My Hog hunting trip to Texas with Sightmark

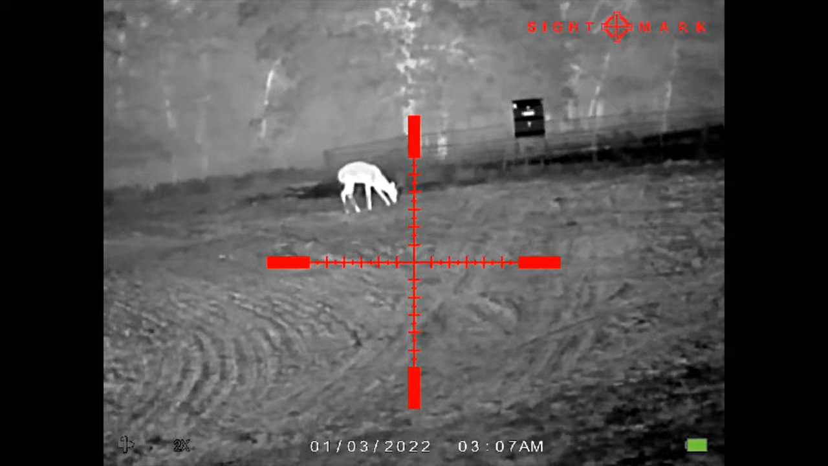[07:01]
But, this here is, uh, this is a deer. It's about 100 yards out. Um, and this is the white hot, uh, setting. So, I just kind of filtered through a couple of the settings on a couple different animals that we've seen.
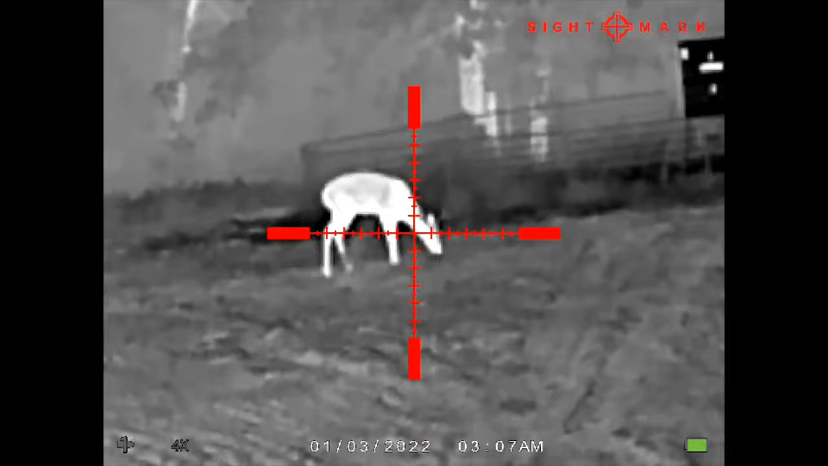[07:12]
And, we actually seen quite a bit, just not hogs. Uh, here you see, this is actually a buck.
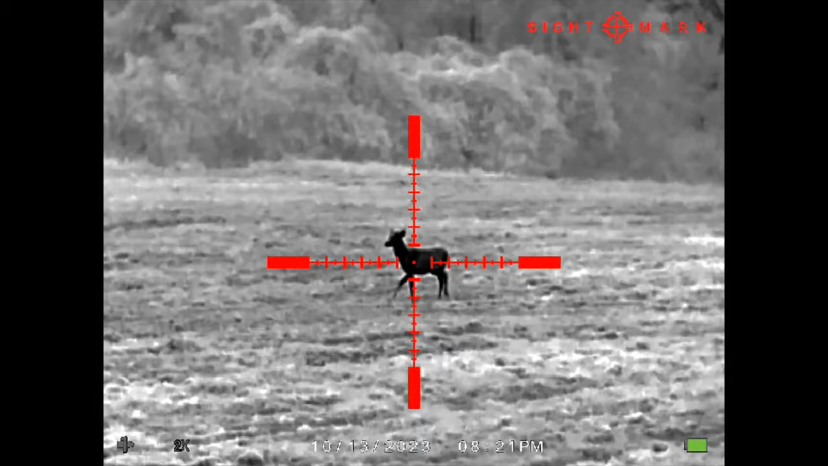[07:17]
If you look close, you can actually see the antlers at a couple points.
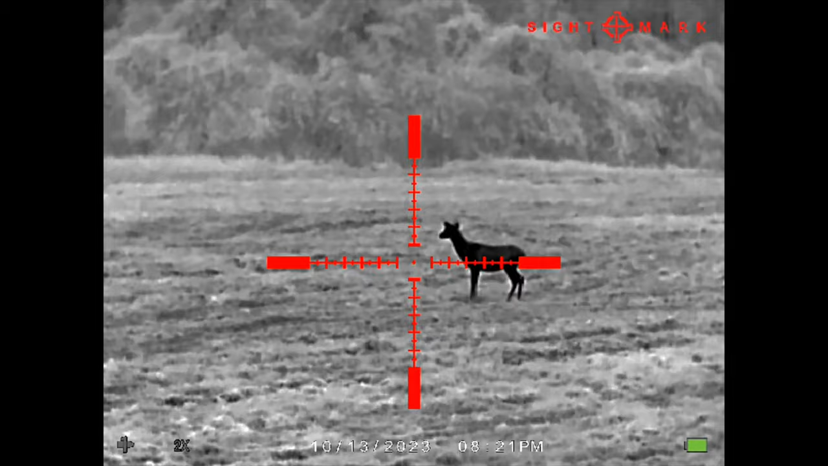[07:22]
Now, obviously, antlers aren't as hot as the rest of the body. But, you can kind of make it out there a few times. But, this is the black hot. Um, but, you can, in,
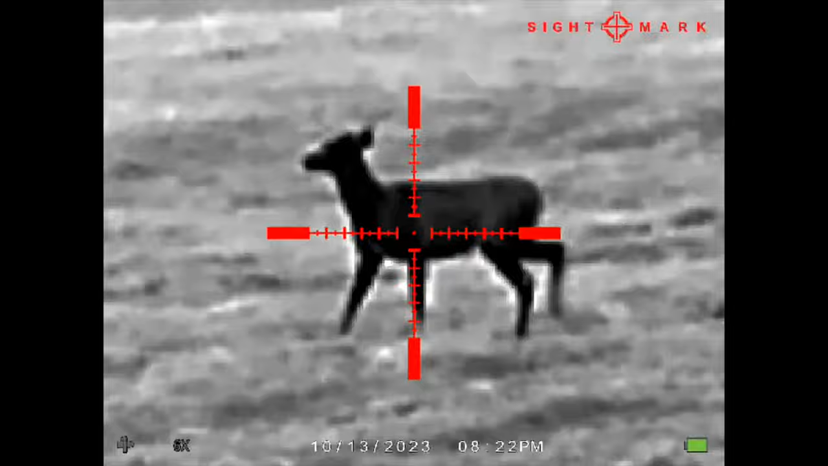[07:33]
in different settings, uh, different, uh, color palettes help you be able to identify, uh, the animals a little better. So, I actually prefer the, the black or the white. There are a couple other ones.
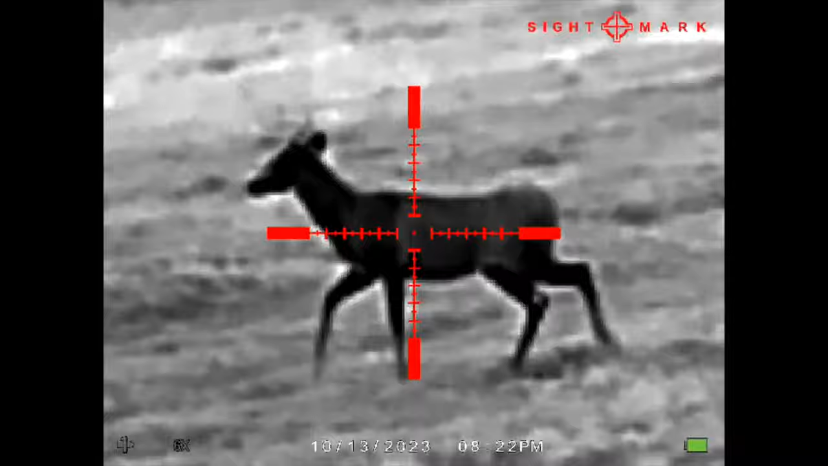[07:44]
But, uh, the black and the white, for me, uh, seem to allow me to be able to see the best.
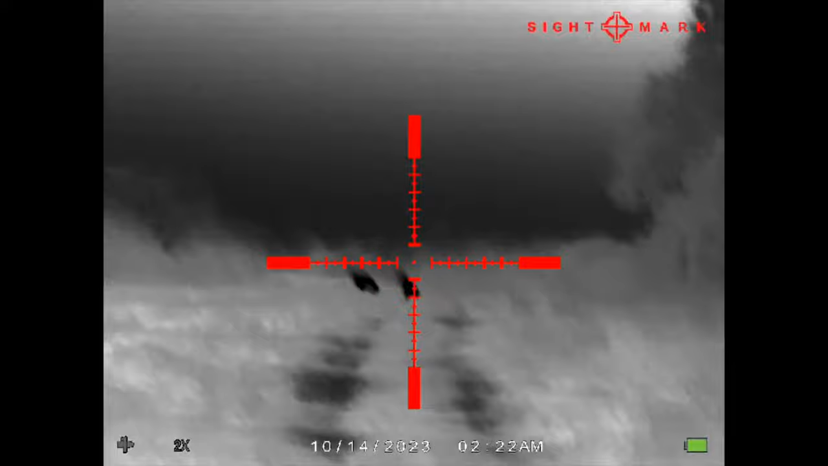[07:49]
This is actually, uh, where we were hog hunting.
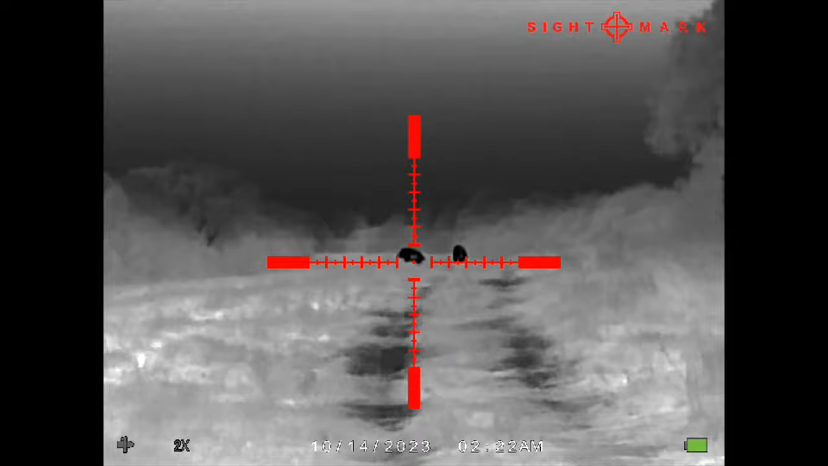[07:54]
And, um, hopefully, I can keep the audio on here. But, uh, you'll see them scatter here. Yeah.
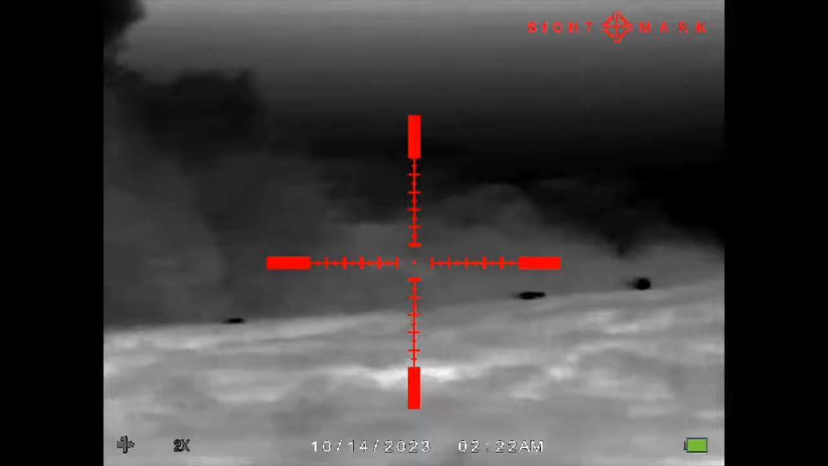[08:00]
Uh, we missed. All, all three of us, we missed. Um, I feel mildly defeated over this.
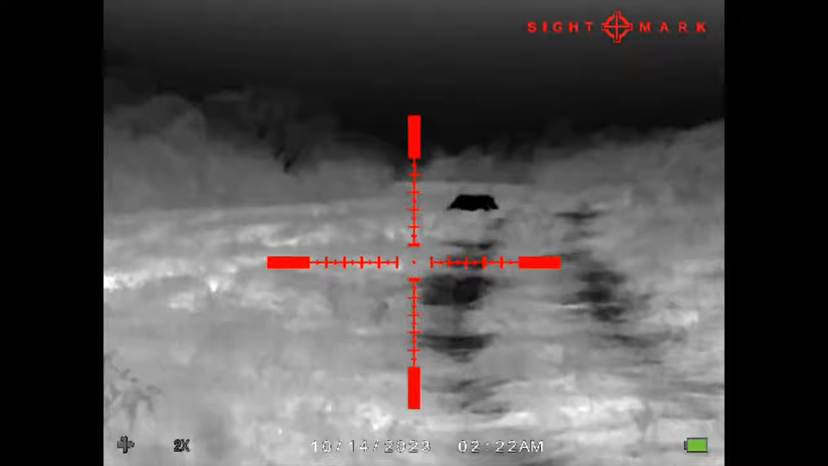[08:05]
But, uh, it is what it is.
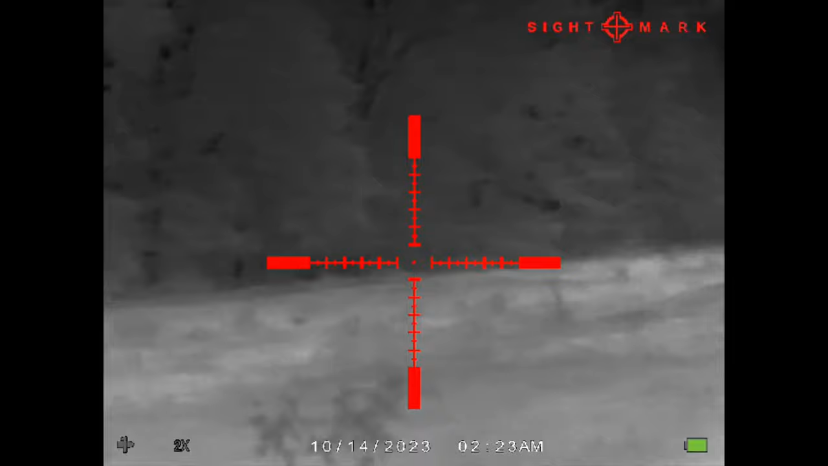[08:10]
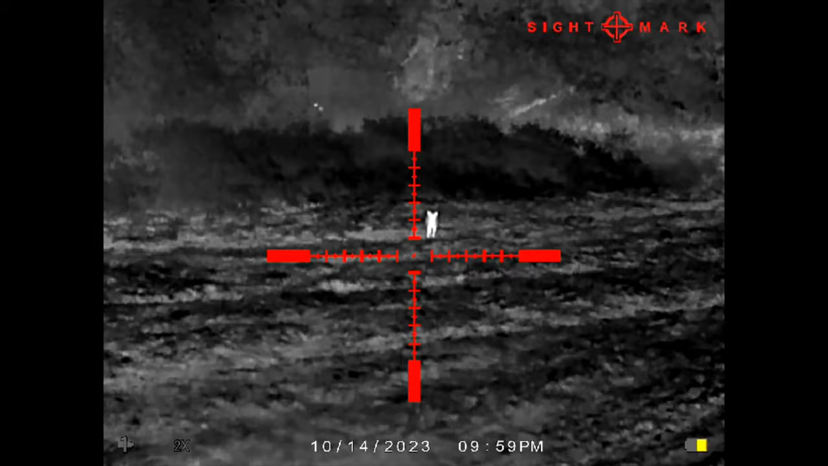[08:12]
So, clarity here is, is pretty nice. Um, and this one, I'll be honest with you. If somebody can tell me what they think this is, uh, in the comments section,
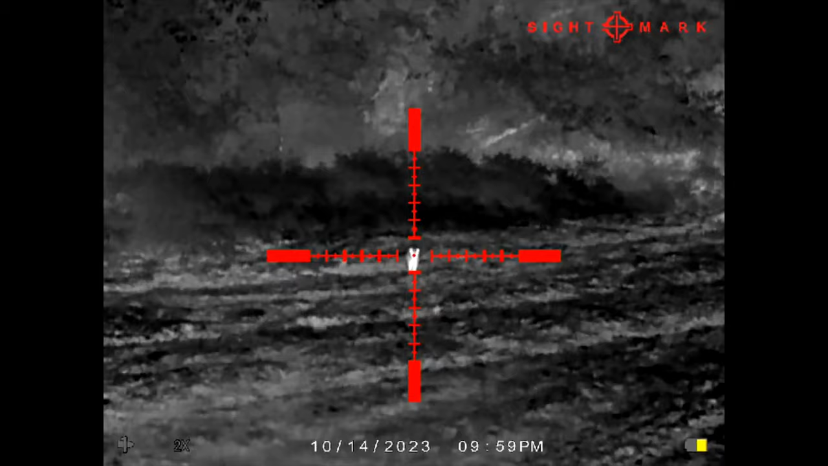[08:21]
I could not make out a definitive, um, answer as to what this was.
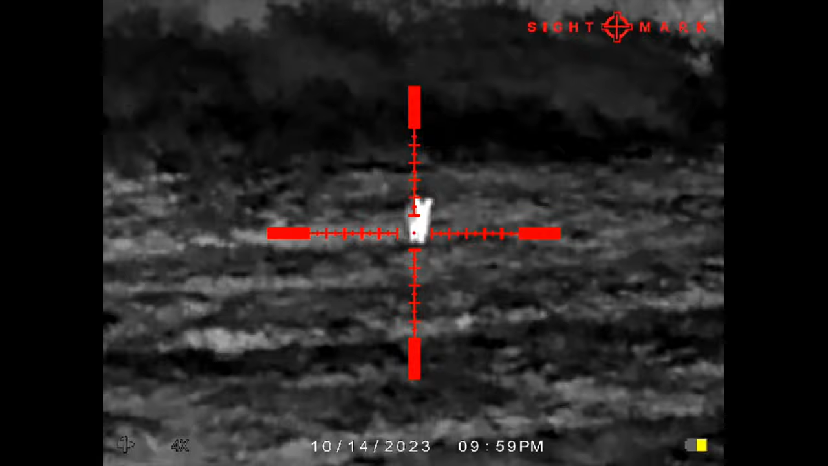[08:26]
It could have been a hog. It never really turned sideways while I was watching. So, I'm not sure.